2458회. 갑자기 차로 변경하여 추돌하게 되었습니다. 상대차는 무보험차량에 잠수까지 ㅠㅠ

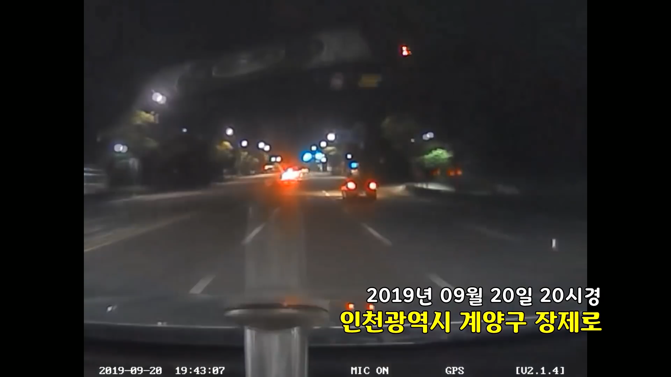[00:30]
2차로 달리고 있습니다. 직진 신호입니다. 직진 신호에 정상적으로 잘 가고 있었는데요. 어허...
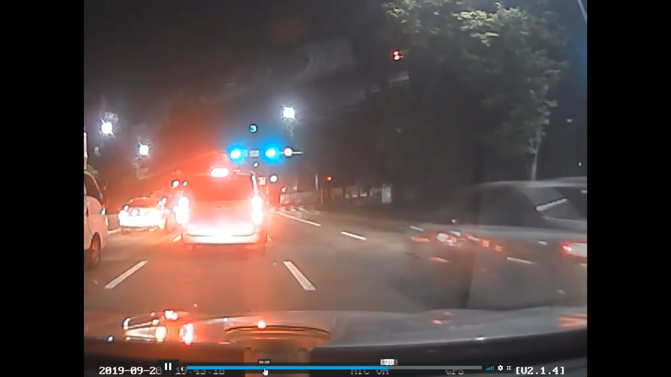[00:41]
저 차가 깜빡이 켰나? 깜빡이... 없이! 저기서 깜빡이 켜도 못 피하죠. 설령 저 차가 깜빡이 켜도 못 피합니다.